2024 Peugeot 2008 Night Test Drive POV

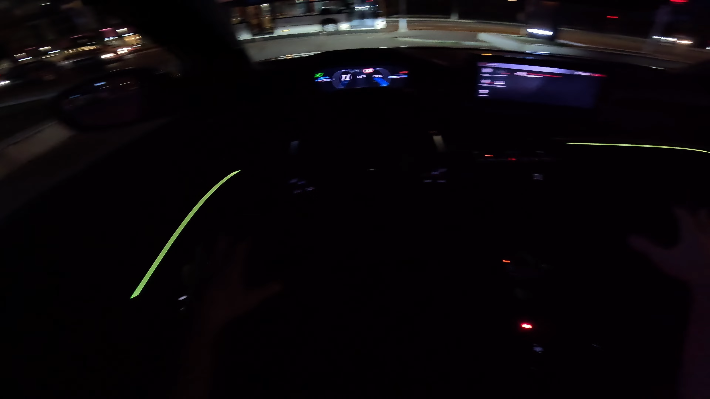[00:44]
cabin that you can change the colors of course and you can see the ambience here i like
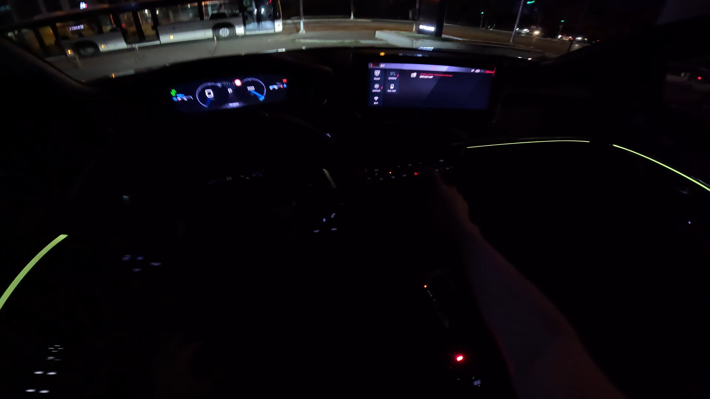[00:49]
very much the screen the screen is very visible and it's tilted to the driver so you have a very
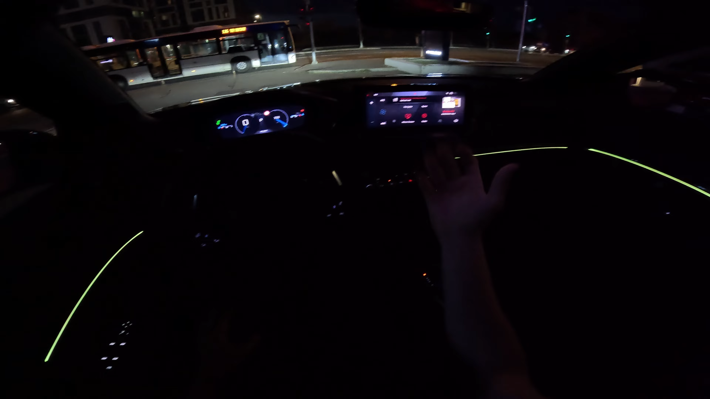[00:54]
good visibility and also the cockpit the digital cockpit it's quite clear we have
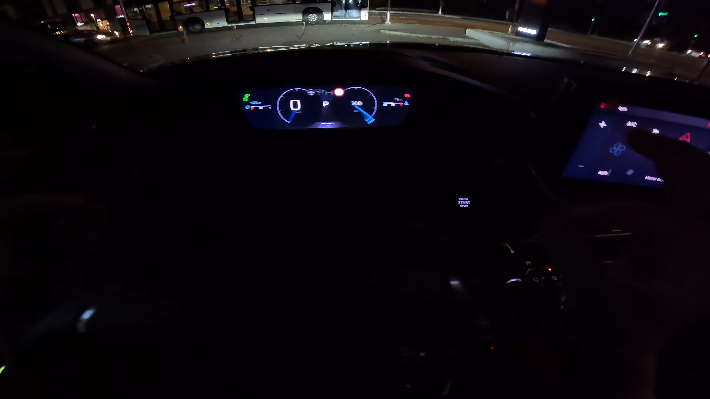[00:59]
the three dimensional 3d cockpit that looks gorgeous let's
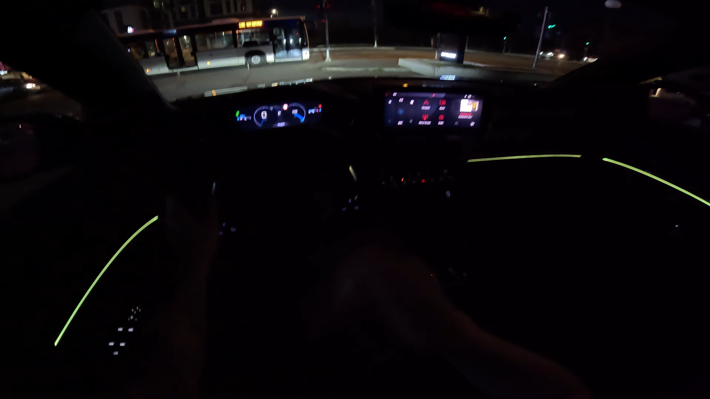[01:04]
go in reverse it comes with this new sheath by wire transmission uh that looks really nice and let's turn around here even the camera i was surprised to see that the resolution of the cameras are very good and also even in the night time even if here is super dark you still can see in the dark time pretty well there now this is the low beam you can see outside the low beam are pretty clear and you have a visible view even on the side a little bit this is the
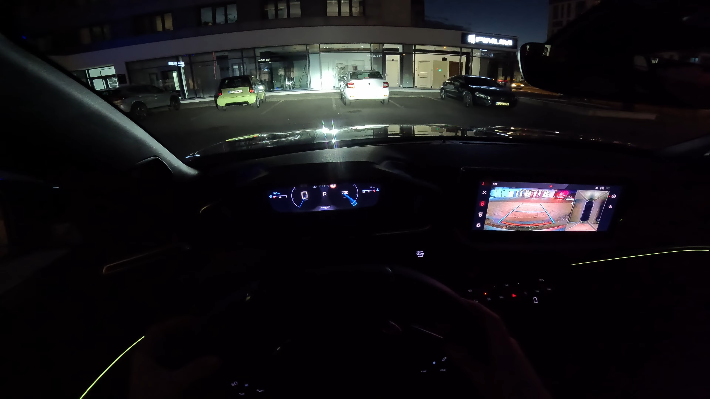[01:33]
high beam and this is the low beam but we will test it also as we go and as we drive but overall the light it's super super visible so now
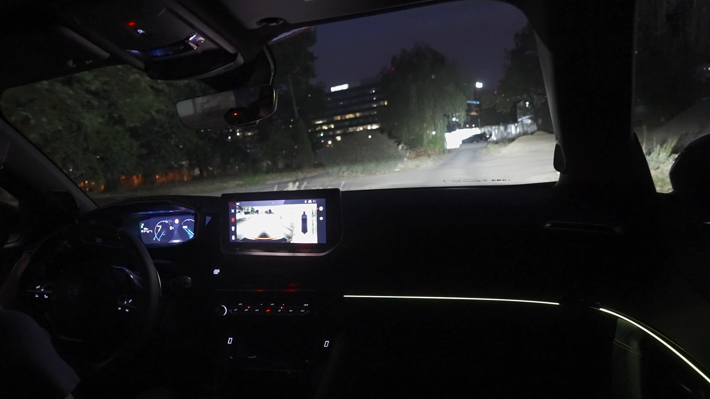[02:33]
beam high beam low beam and high beam really cool really really cool
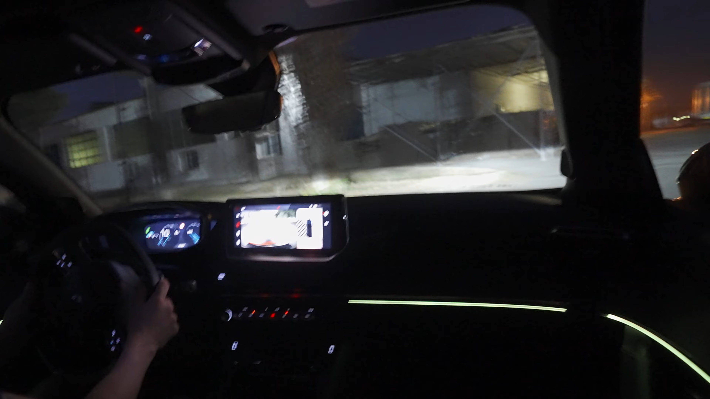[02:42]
now the turning circle it's also crazy good on this car so you can see in the night time really really clear uh everything around i should say it's a very nice pleasant ambient light inside the cabin here
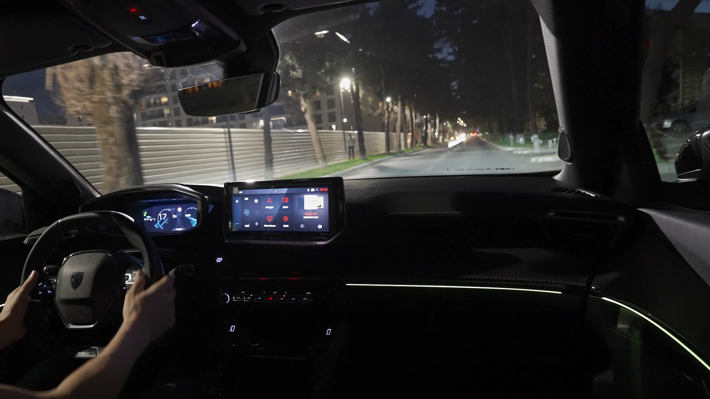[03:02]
i did today a few test drive with the car if you want to see the consumption test if you want to see the proper test drive when we talk about suspension driving feeling and all other information about the car check out because tonight we just chill
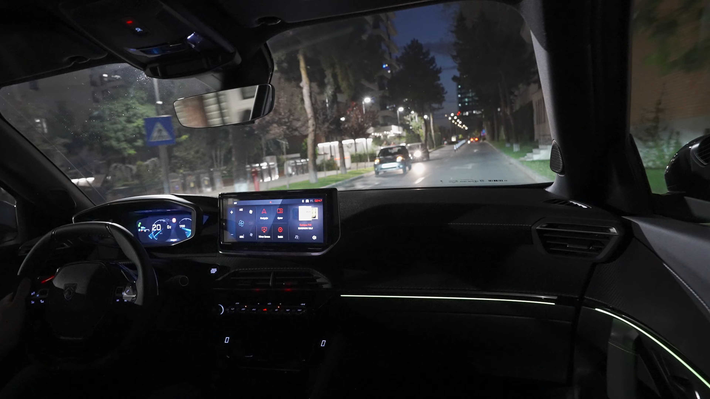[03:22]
and drive in the night time enjoying the the city and the dark uh and the ambient inside the cabin and in other videos i just show you almost everything there you find all the information about the car
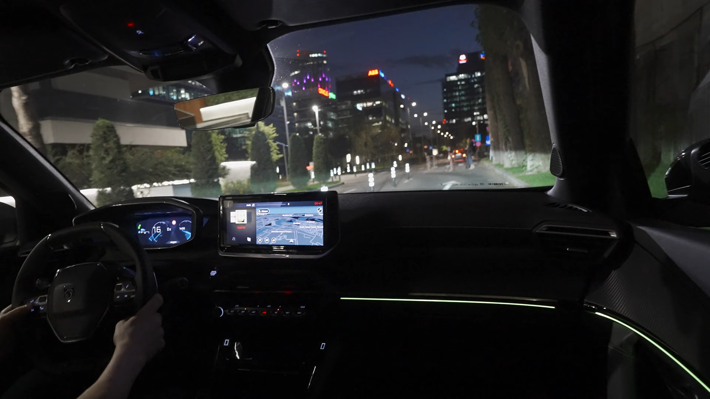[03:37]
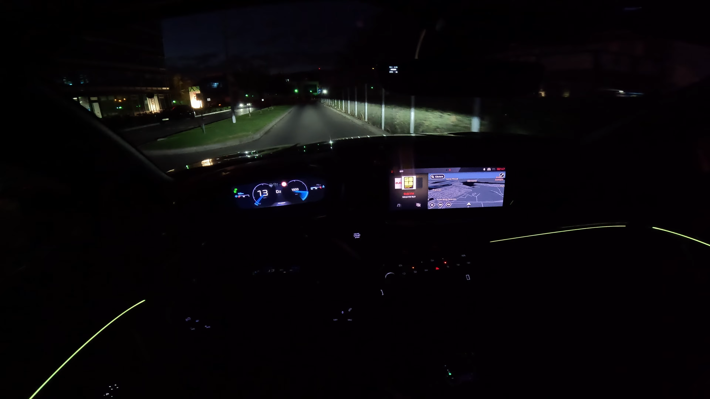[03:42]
nice you can see right now it's quite good light
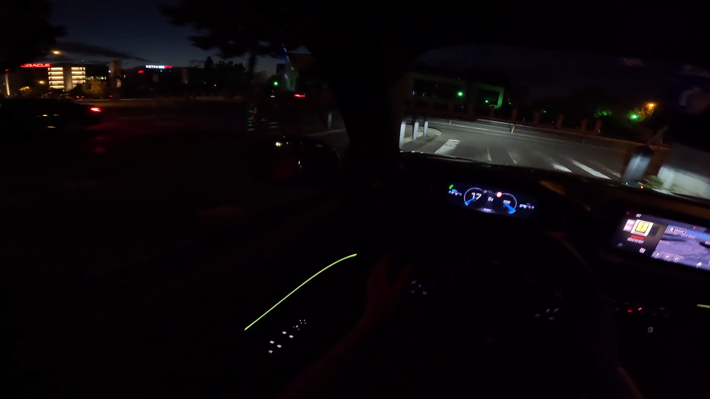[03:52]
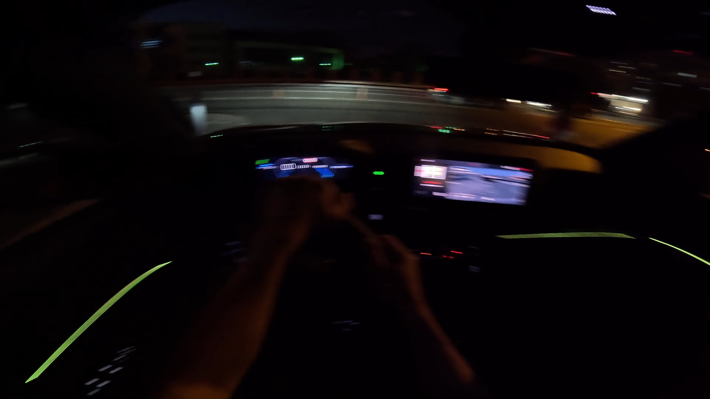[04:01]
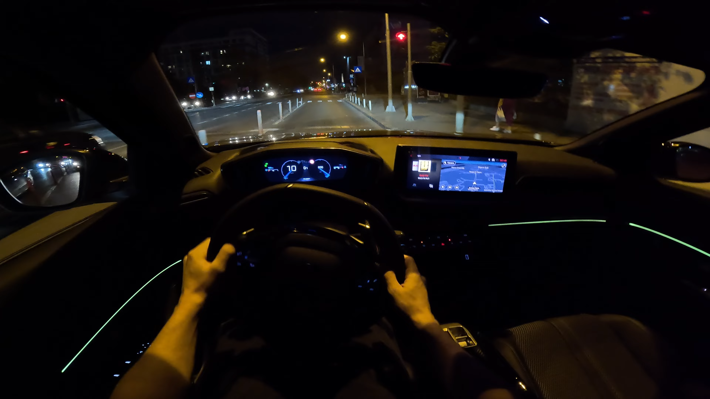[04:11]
it comes also with a lot of safety features and a lot of crazy features and like star stop system and all that stuff the great part is that we can change also those lights colors here i
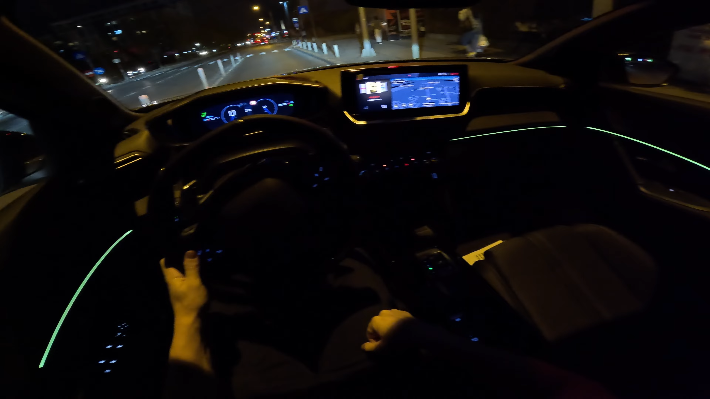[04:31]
like the fact that the brightness of the of the light behind every button it's very dimmed you know it's very low
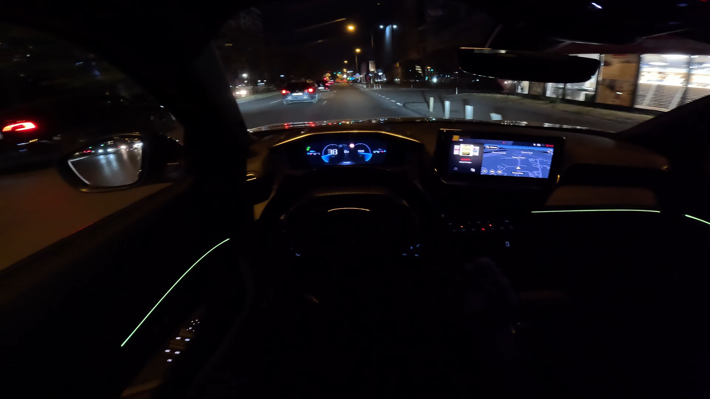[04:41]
and i like that because it doesn't bother you at all when it comes to the brightness it looks really good so it's